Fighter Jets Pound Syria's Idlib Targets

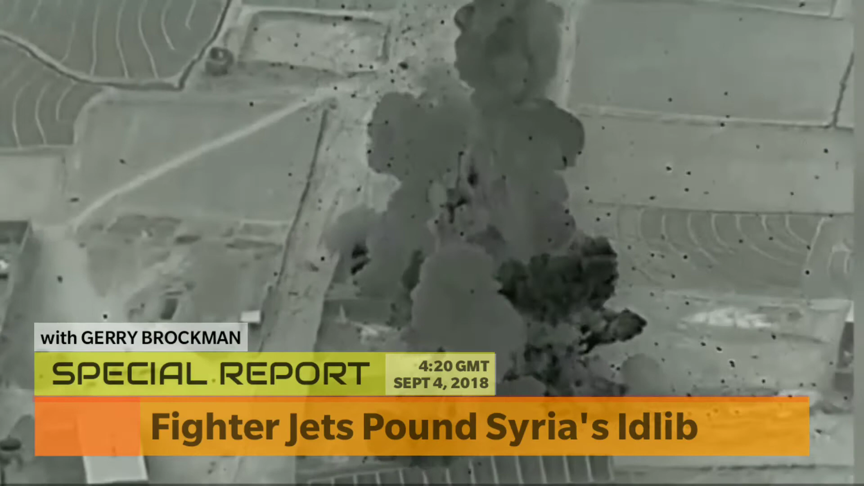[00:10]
Fighter jets hit Syria's Idlib targets. Air raids have pounded areas in Syria's last rebel-held province of Idlib,
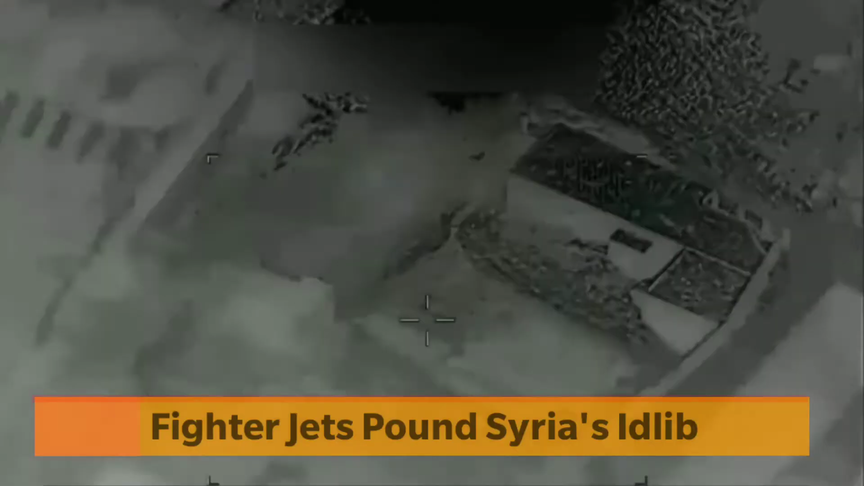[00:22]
killing several civilians and raising further concerns that an all-out government offensive is only a matter of time. The strikes on Tuesday came as the United Nations urged Russia,